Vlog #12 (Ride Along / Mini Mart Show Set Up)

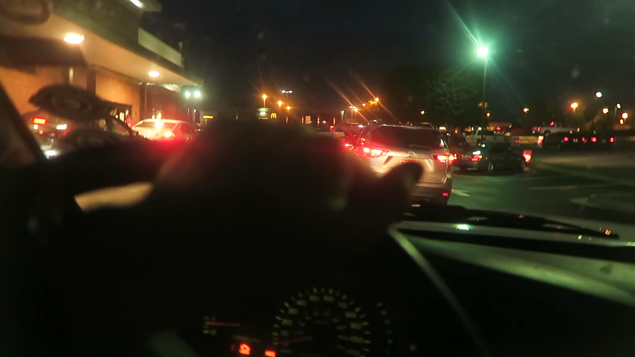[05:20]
Man this should be right around the building twice they have a double lane system it wraps around the building